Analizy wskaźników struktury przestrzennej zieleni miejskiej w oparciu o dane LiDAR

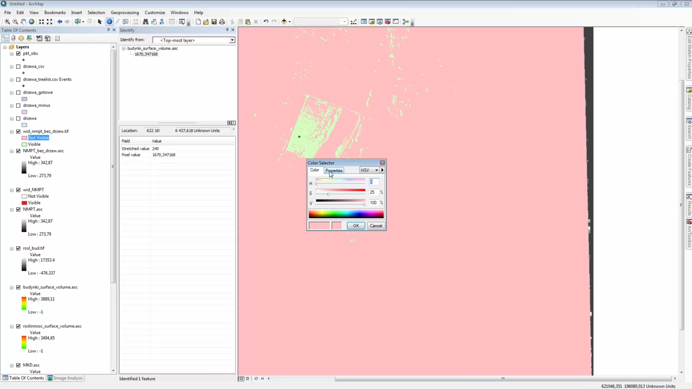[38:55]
Właściwości Color Is Null Natomiast Dla Visible Wybierz Kolor Czerwony